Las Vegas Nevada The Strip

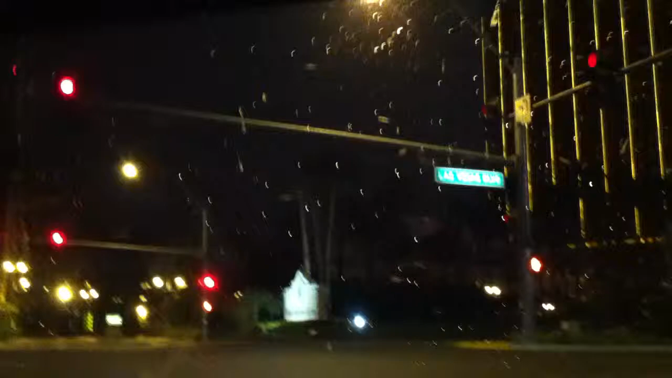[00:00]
We're going down the street, that's the Mandalay Bay.
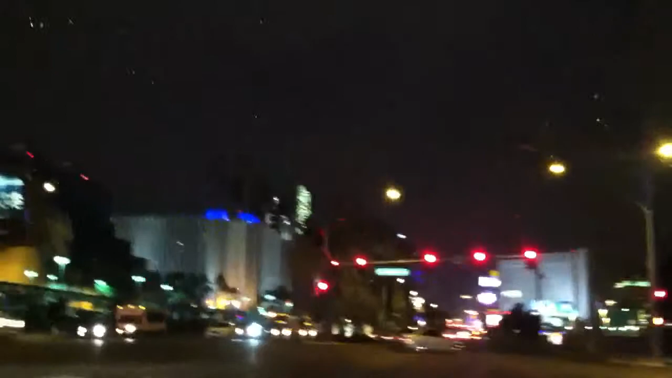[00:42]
Right in front of the Luxor. Did you get the Luxor? Yes.